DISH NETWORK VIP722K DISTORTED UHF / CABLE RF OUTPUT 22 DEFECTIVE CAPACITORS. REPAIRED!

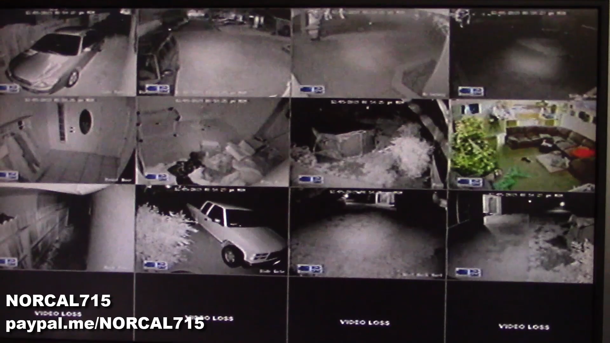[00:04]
So this is one of my security camera monitors in my house and I have the output of my security system, my DVR, going into a converter that converts it over to composite video and then into an RF modulator where I modulate that signal onto UHF antenna TV channel 14. As well, I have two Dish Network VIP722Ks set up on channels 21, 23, 25, and 27.